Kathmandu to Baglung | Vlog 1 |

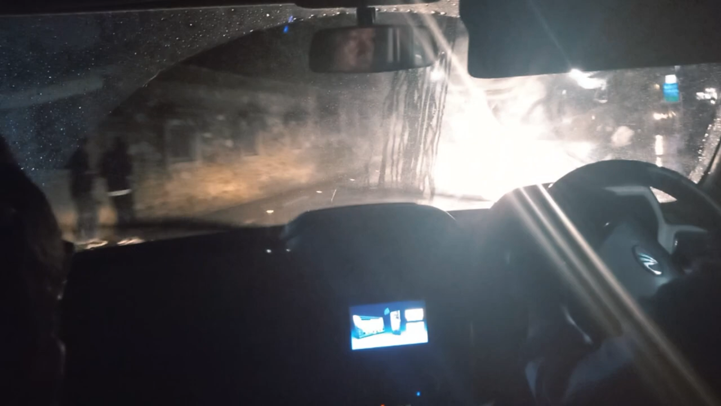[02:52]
यार फाइनली हमी पुखरा आई पुखे को अवस्था सा कोटी बजे रे 12:37 में बयाना हमी गाड़ी